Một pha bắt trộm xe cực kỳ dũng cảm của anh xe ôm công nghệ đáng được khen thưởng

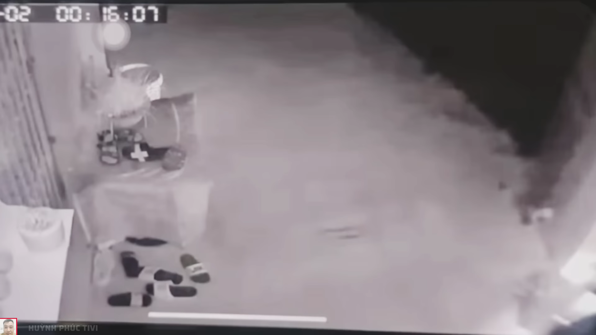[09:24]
Thì xuất hiện Một thằng không biết cớp hay nó tính làm cái gì đó quý vị Nó đứng đứng gình mò cái chị này nè Kinh thiệt đó Em dặn rồi nha Nhớ nha chị em phụ nữ mà đó Đi làm hoặc đi chơi về Thì nhìn ngó xung quanh cho cẩn thận nha Tụi này thấy ghê nó đứng kìa quý vị Nó đứng đứng gình kìa Thấy ứng không Chẳng biết nó tính làm gì nữa Nó tính bay vô nó cớp giật hay là nó làm cái chuyện gì khác nữa đó